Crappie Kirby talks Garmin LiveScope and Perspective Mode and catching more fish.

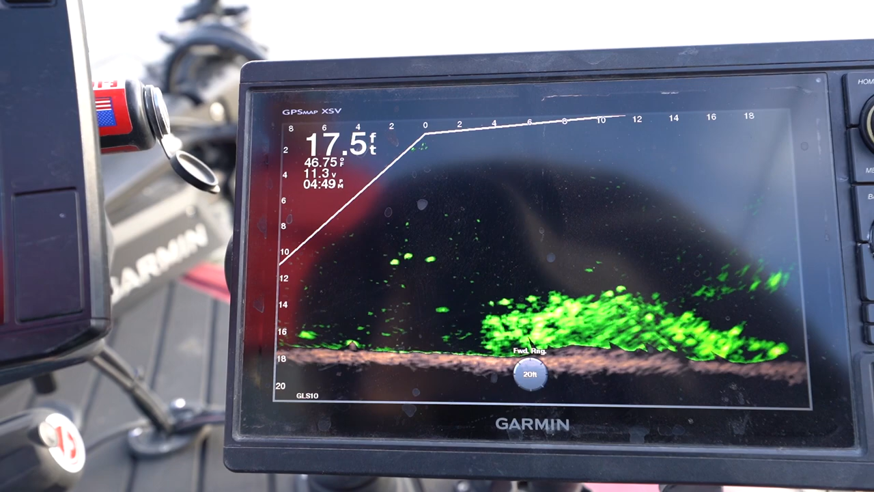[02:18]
On screen: depth 17.5 ft
i gotta be honest i was a little apprehensive to switch over i'm glad that i did because
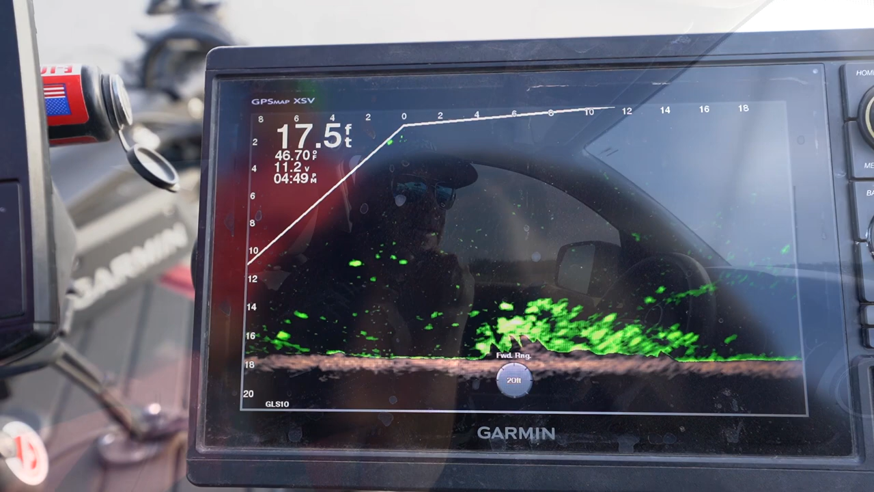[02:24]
On screen: depth 17.5 ft, water 46.70°F
after two years of being on the garmin pro staff they came out with panoptics okay and then about two years after panoptics
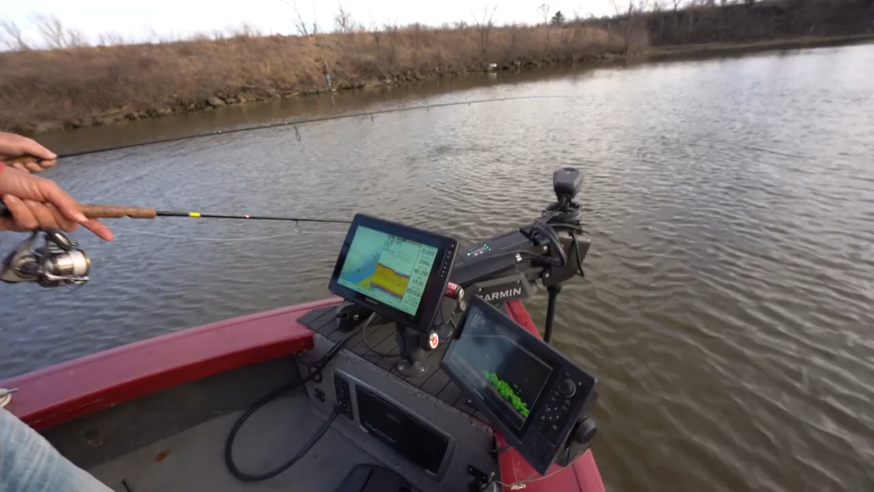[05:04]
that because that is a stellar piece of equipment right and it's actually got a notch out of it so that it can it contains and it manages your cable management
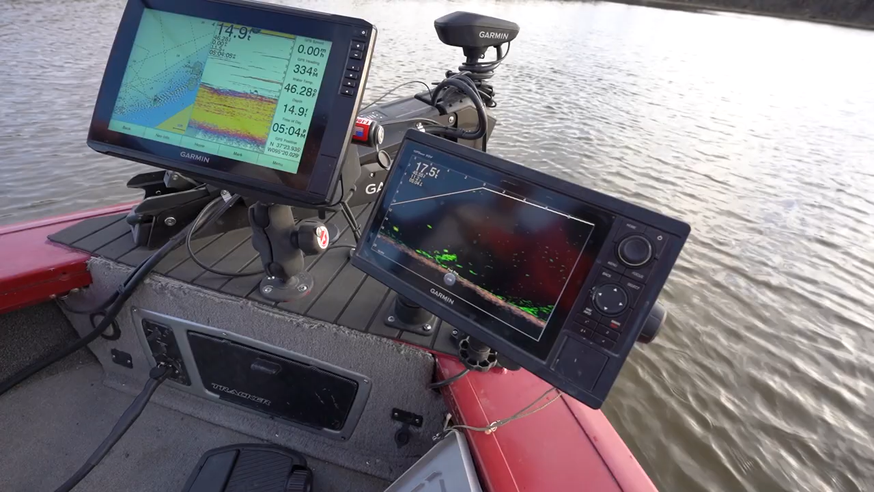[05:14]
actually for live scope since live scope is a garmin product but what i have trouble with is
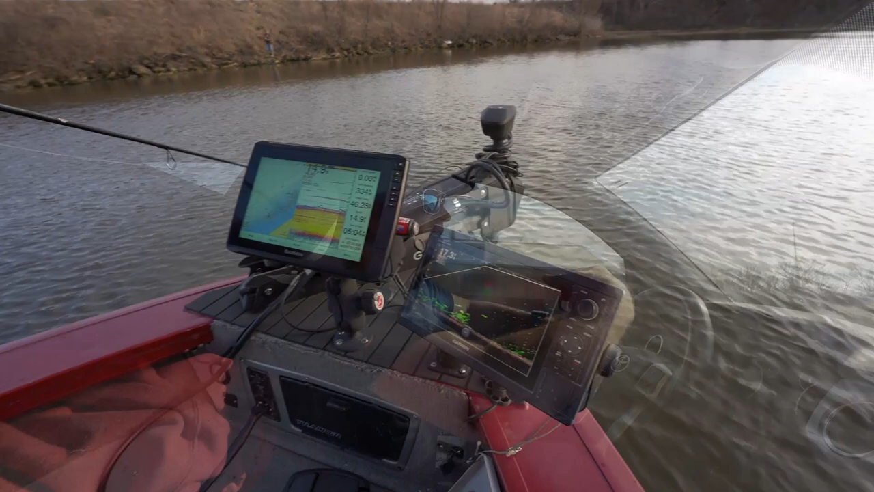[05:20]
since i have it mounted to the trolling motor and when i have it on spot lock my spot lock is is constantly adjusting for the wind to keep
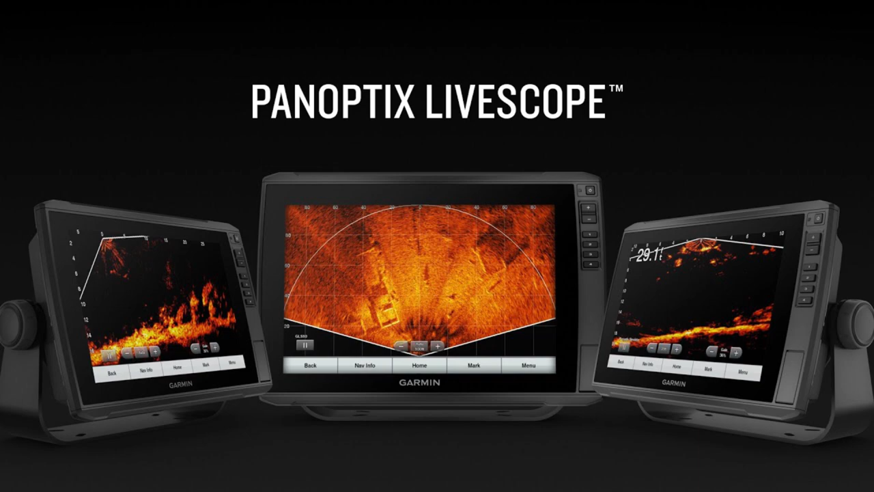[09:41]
direction your trolling motor is so if your trolling motor is looking in front of you you got 180 there all you got to do is position your trolling motor behind you and then you've got 360.
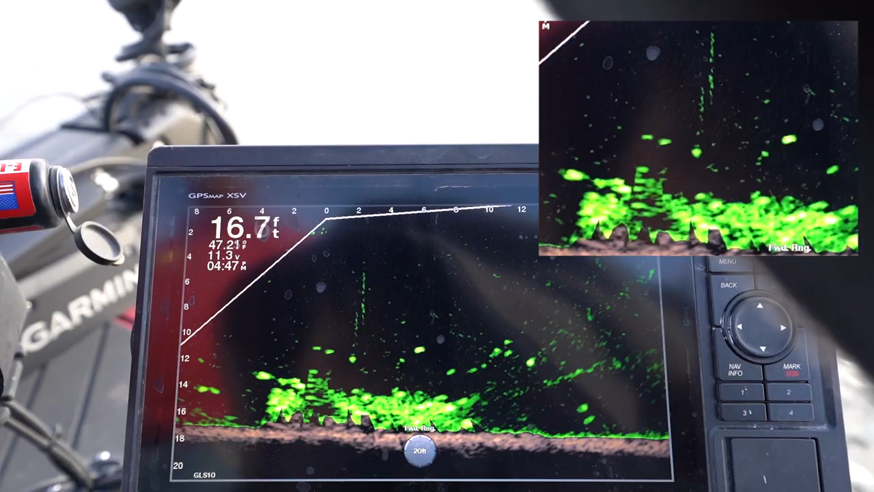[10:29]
On screen: depth 16.7 ft
50 foot is what is what the perspective going out yeah i got to the distance is what
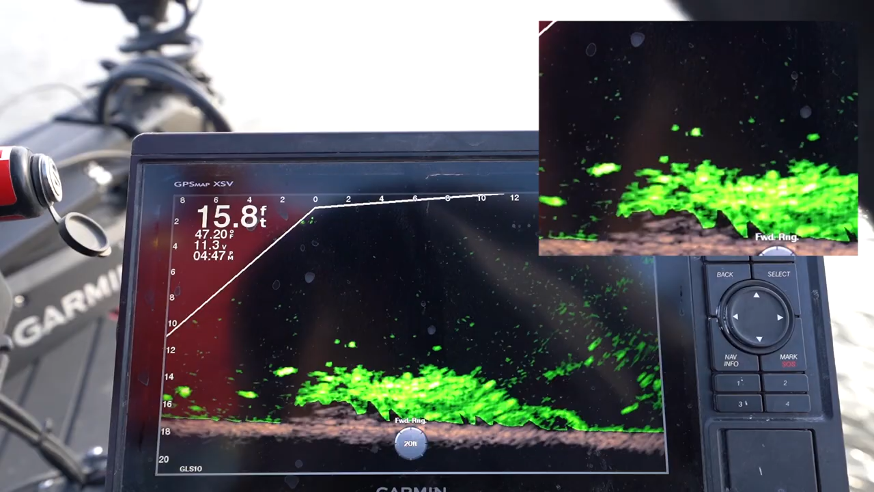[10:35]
On screen: depth 15.8 ft
whether it was a recommendation or that's what it was that's what they had listed on
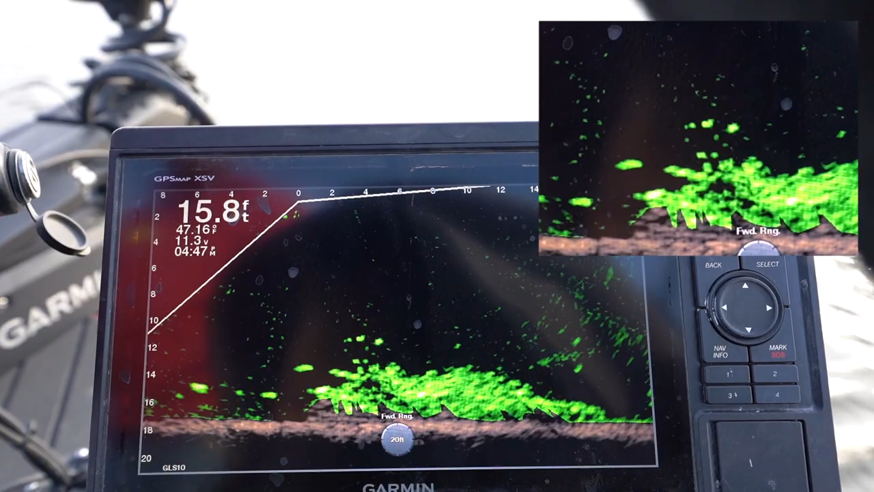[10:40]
On screen: depth 15.8 ft
that but but man i saw it it's pretty it's pretty impressive
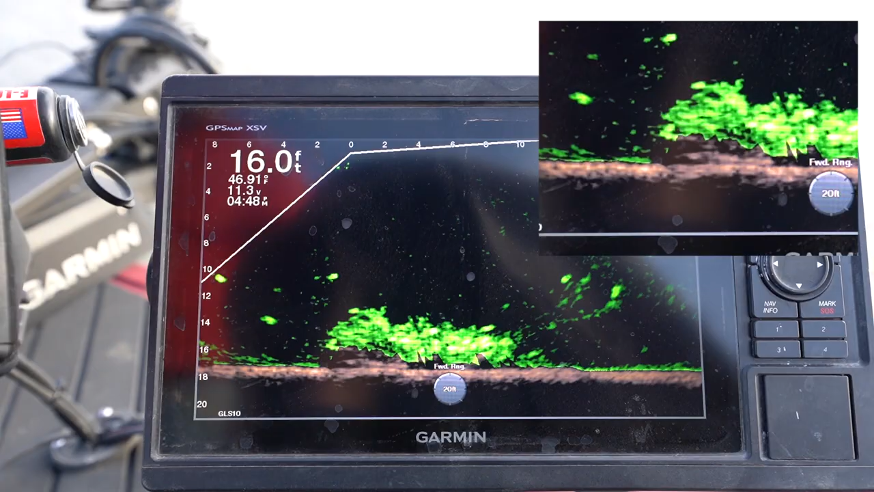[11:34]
On screen: depth 16.0 ft
right and you know so i was talking to gary i saw that i had the perspective and
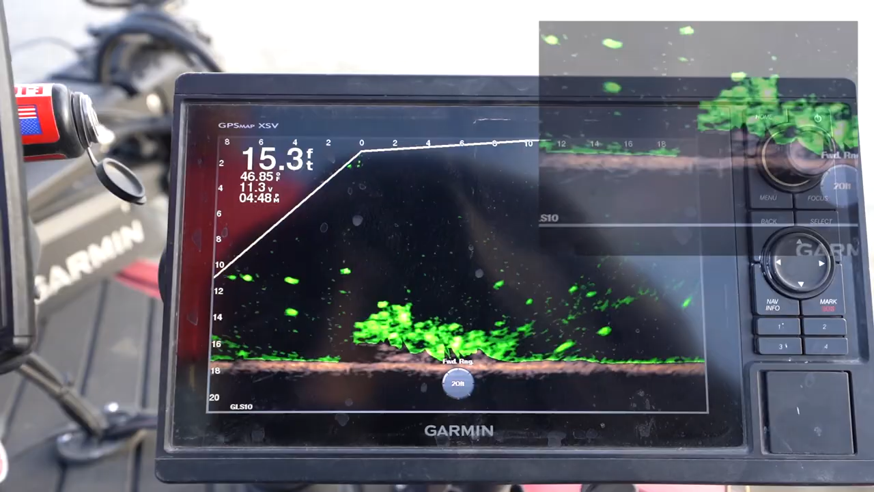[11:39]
On screen: depth 15.3 ft, water 46.85°F
we couldn't just leave well enough alone we had to see it that day we tried to put out one of the very first videos of the garmin you